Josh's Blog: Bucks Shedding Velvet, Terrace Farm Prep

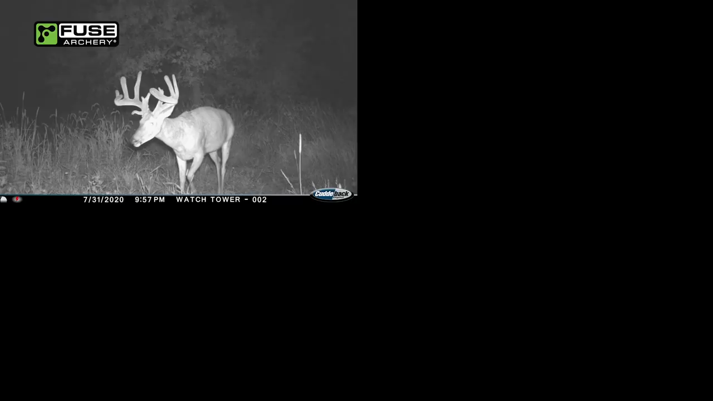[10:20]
We've got the Millie buck, the chief deer, he's still around. There's a heavy eight pointer, that new nine with the kickers off the bases. And then the big four-year-old, talked about him earlier today, but What a beautiful deer. Brad and I have both committed to passing that deer. You know, we both talked about it, and it's what we've dreamt about having the ability to potentially do.